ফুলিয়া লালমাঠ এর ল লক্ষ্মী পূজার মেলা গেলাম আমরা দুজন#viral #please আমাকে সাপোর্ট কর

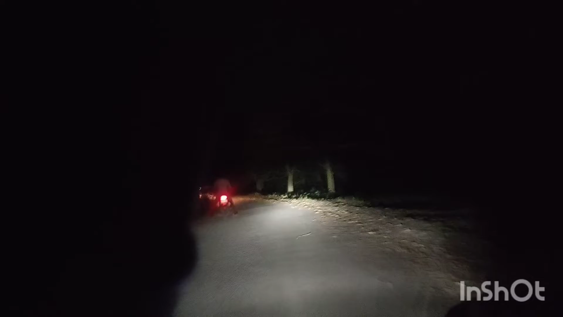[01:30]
কতগুলো ছাগল দেখা যাচ্ছে, কতগুলো লাইট দেখা যাচ্ছে, কাছাকাছি চলে এসছে।